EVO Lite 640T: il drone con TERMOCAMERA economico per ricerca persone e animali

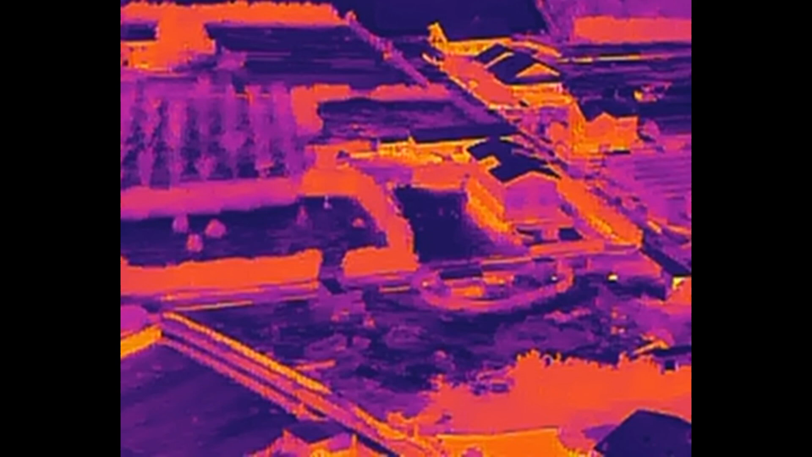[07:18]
Vero. Però come potete vedere se si muove è individuabile facilmente anche se non si sa dove guardare.
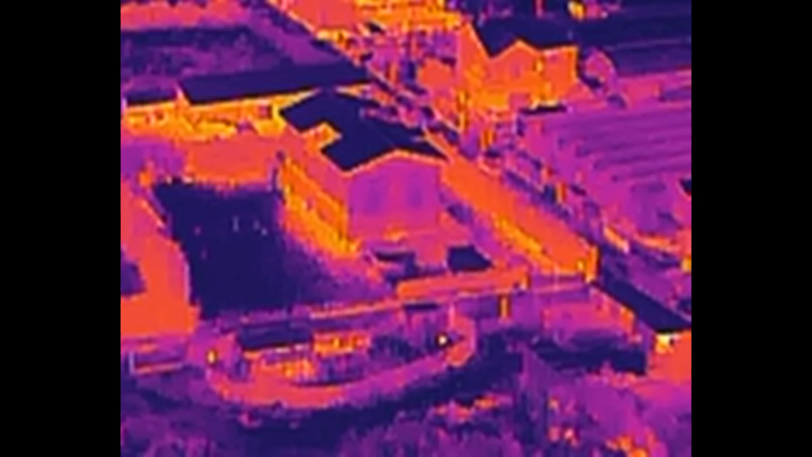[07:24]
Questo probabilmente è un animale. Avete visto che se è mosso si sta muovendo.
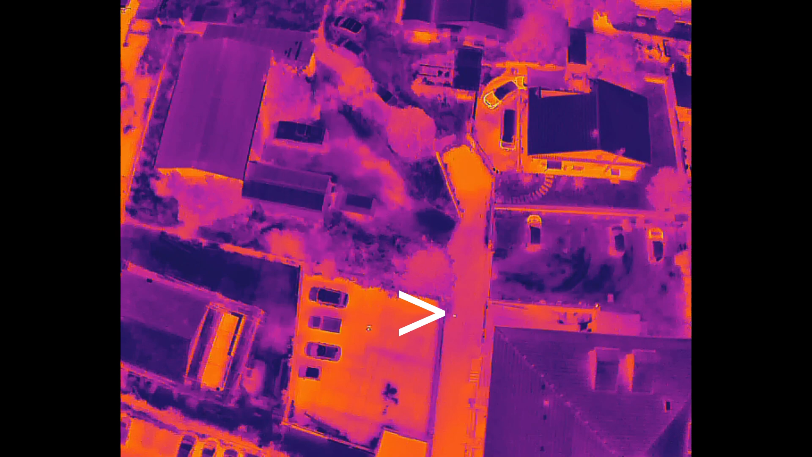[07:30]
E questo ad esempio è un gatto. Mentre a sinistra ci sono io. Quel puntino bianco piccolino è un gatto. Completamente al buio. Mentre sto facendo l'atterraggio automatico.
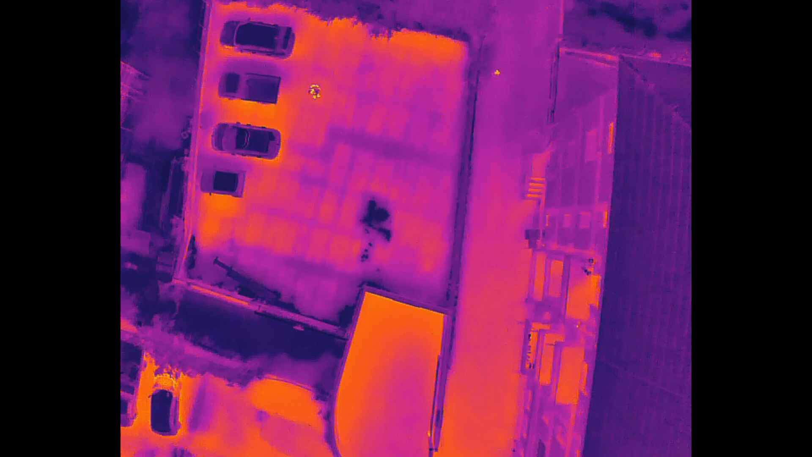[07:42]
E pertanto vedete che si è appena allungato il gatto.
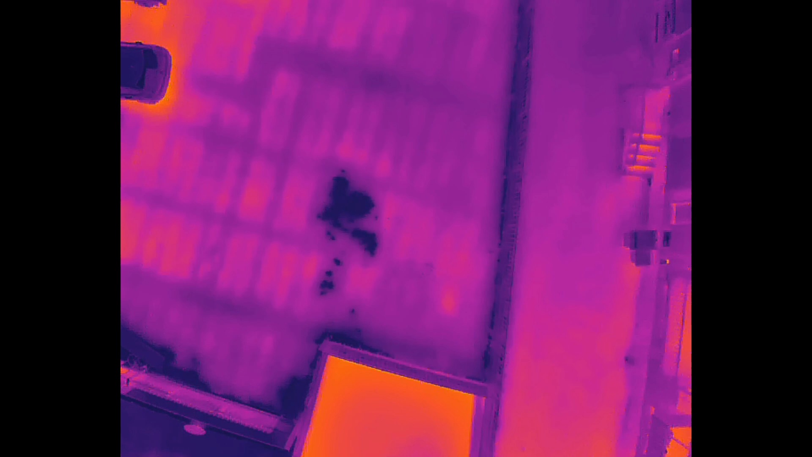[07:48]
E quindi ha una buona capacità di rilevare anche gli animali.
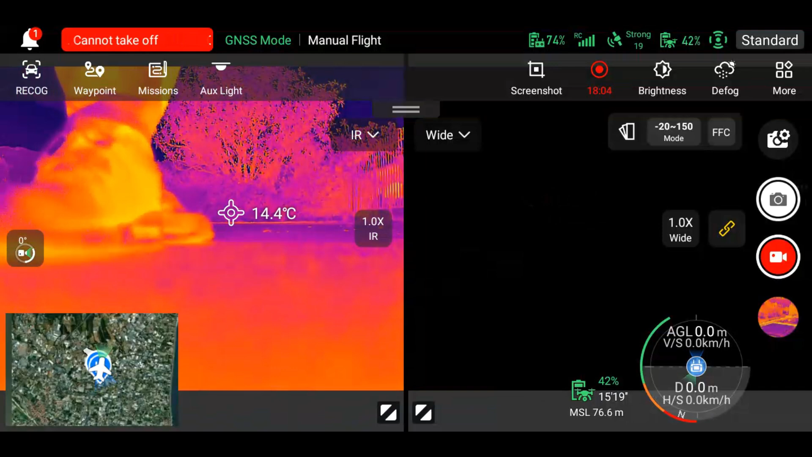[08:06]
On screen: spot 14.4°C
E dopo 18 minuti di volo batteria al 42%. Quindi abbiamo ancora 15 minuti di autonomia secondo il calcolo automatico.
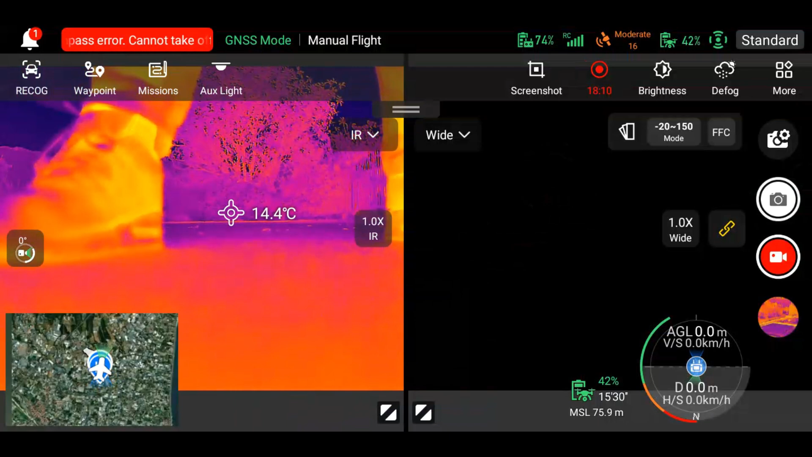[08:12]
On screen: spot 14.4°C
Segnale radio forte per tutto il volo. Adesso da errore compass perché ha atterrato su una soletta dove sotto c'è del ferro. E quindi la bussola rileva questa interferenza magnetica.
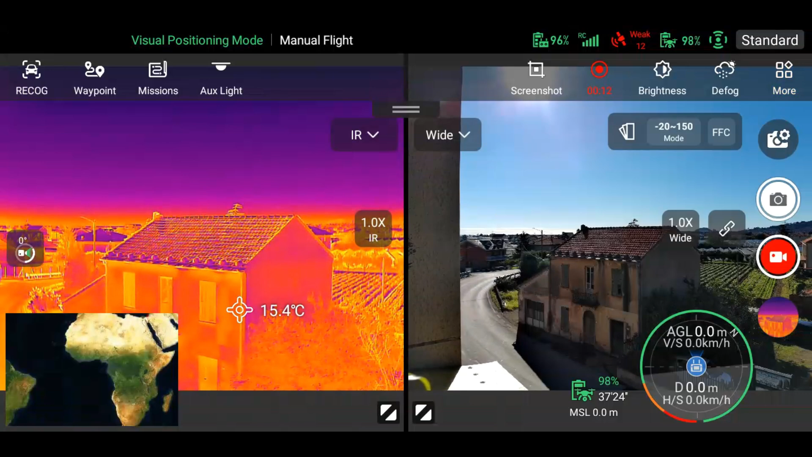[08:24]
On screen: spot 15.4°C
Invece per le analisi termografiche c'è ancora da lavorare. Magari con aggiornamento firme speriamo. Perché sì che la camera è radiometrica però si può cambiare soltanto l'emissività. Non si possono cambiare altri valori come temperatura riflessa. Temperatura dell'aria.
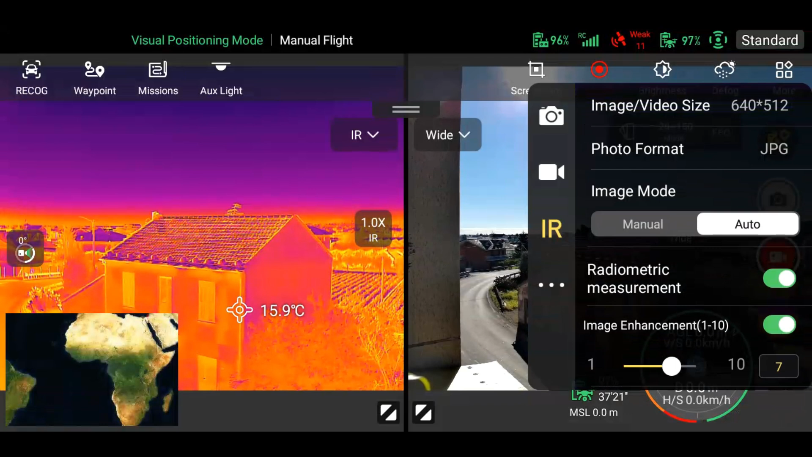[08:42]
On screen: spot 15.9°C
Distanza e altri parametri importanti per le analisi termografiche. Però per un'analisi visiva anche della dispersione di un edificio senza dover fare per forza un'analisi termografica per
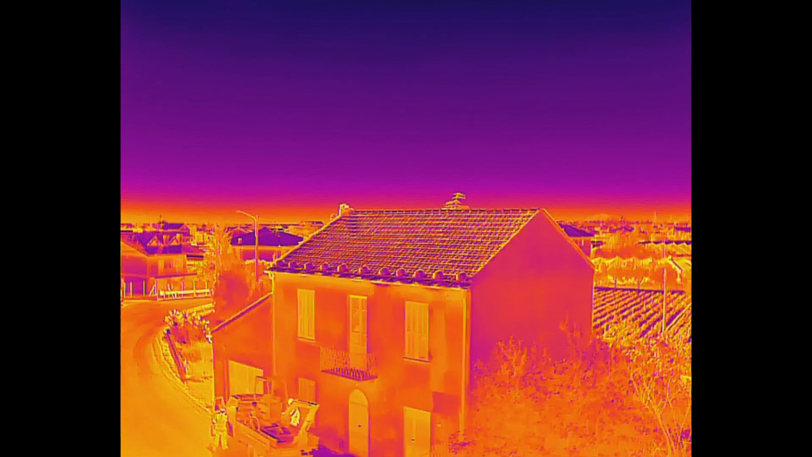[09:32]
Questo perché anche se l'Evolite che stiamo vedendo scatta anche le immagini termografiche quindi con i dati della temperatura il software che Outer mette a disposizione per Evolite 640t Enterprise è veramente basico non permette di fare un vero termogramma permette di misurare la temperatura nei vari punti ma non di fare un vero report. Quindi al momento Evolite 640t è veramente indicato per fare ricerca soccorso,